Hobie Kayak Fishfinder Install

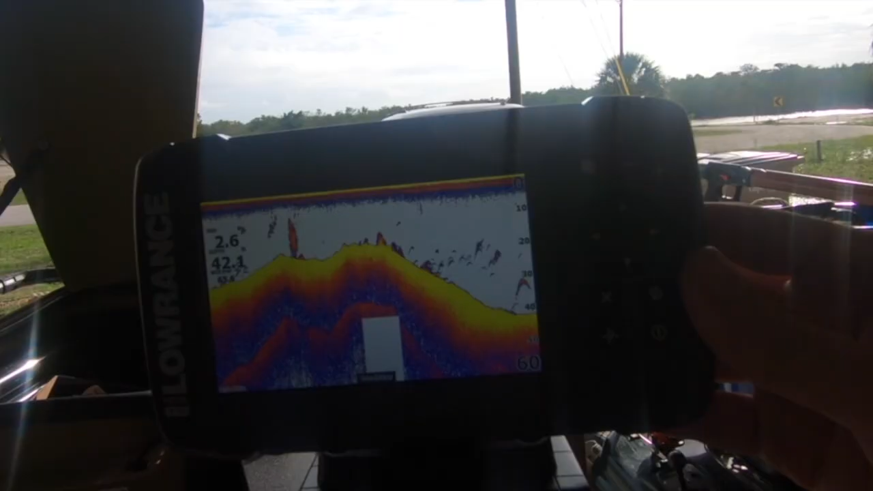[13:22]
so here's a look at traditional sonar
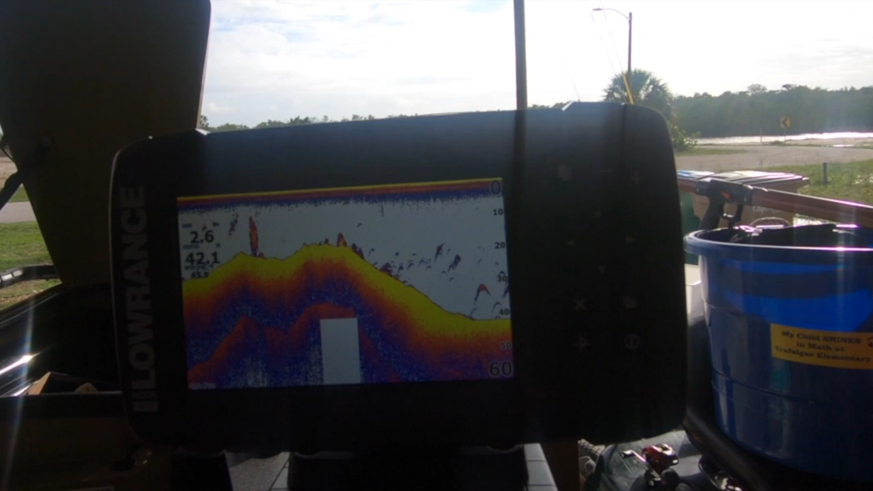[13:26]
and as you can see you can see the arches that's what you're looking for those are the fish